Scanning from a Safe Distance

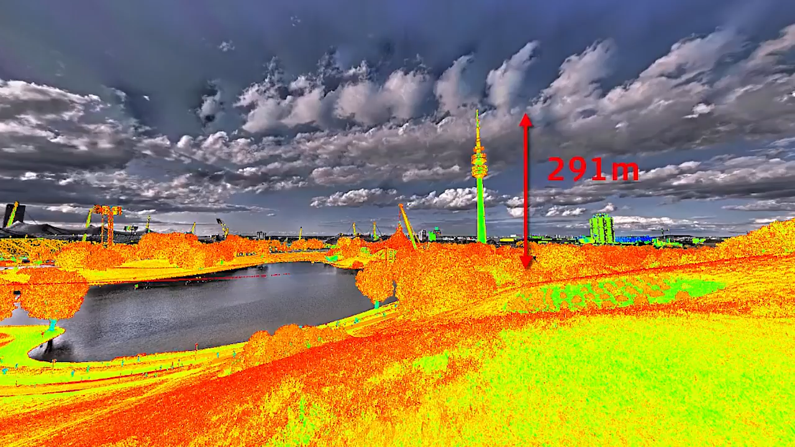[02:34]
much so less setups more efficiency on the field and also to consider is the fact that the longer range gives you more points and the registration is is what's much better with with more points the cloud cloud registration.